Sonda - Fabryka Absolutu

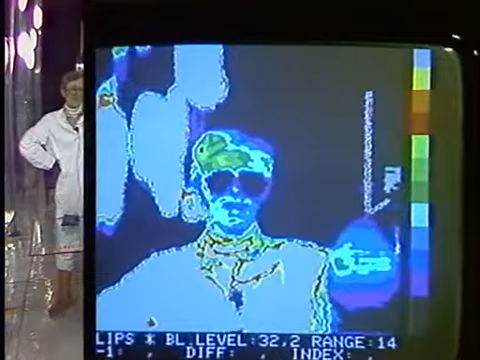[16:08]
Te jaśniejsze punkty to są oczywiście miejsca najbardziej ciepłe. Tam, gdzie jest ciemniej okulary, prawa strona twarzy, to są miejsca zimne.
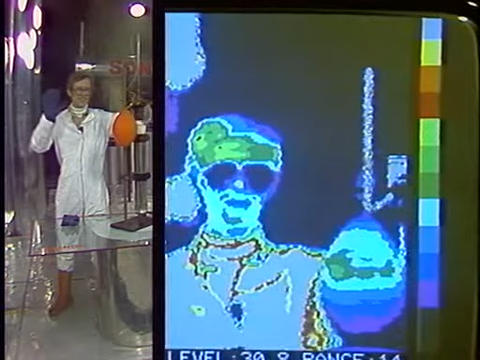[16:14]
No i w okolicach gdzieś tutaj nieco powyżej okularów, a poniżej włosów wyjątkowo ciepło.
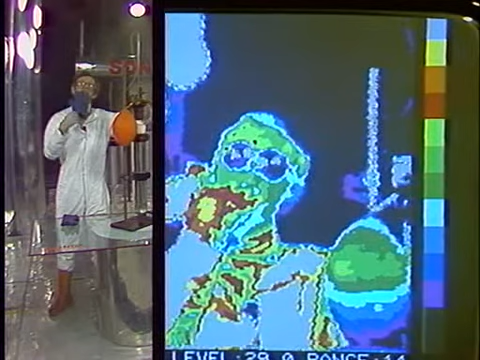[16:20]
Gotuje się po prostu.
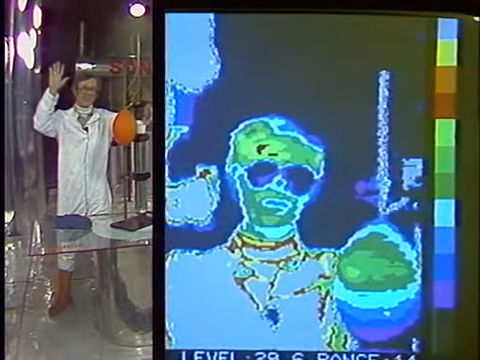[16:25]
Tak, chciałoby się powiedzieć, halo.
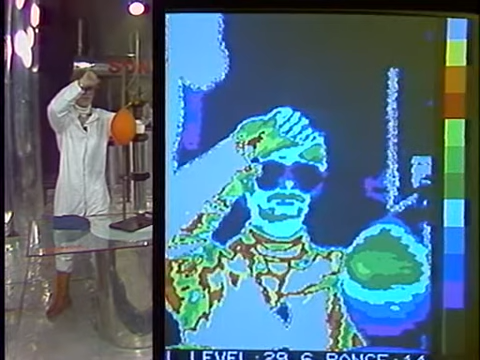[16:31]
Chciałoby się powiedzieć więcej. Ta kamera rysuje z niezwykłą precyzją.
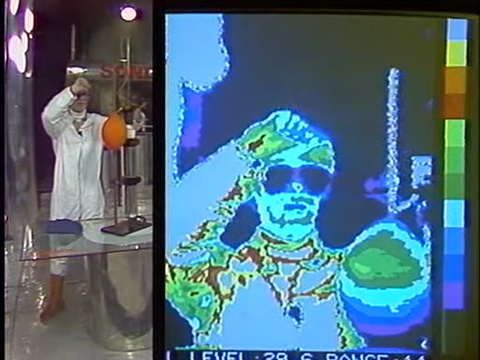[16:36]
Poszczególne barwy to są różnice 0,2 stopnia Celsjusza.
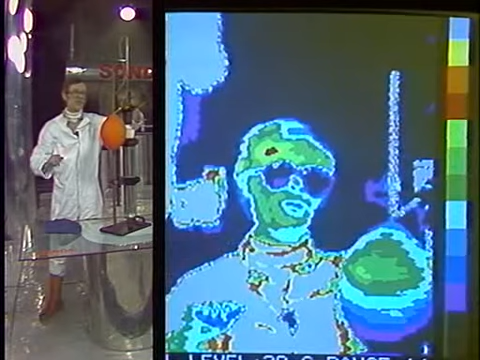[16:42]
Oczywiście zastosowanie wspaniałe, ale czy mógłbyś wykonać… Zastosowanie diagnostyczne przede wszystkim do oceny na przykład pewnego rodzaju nowotworów,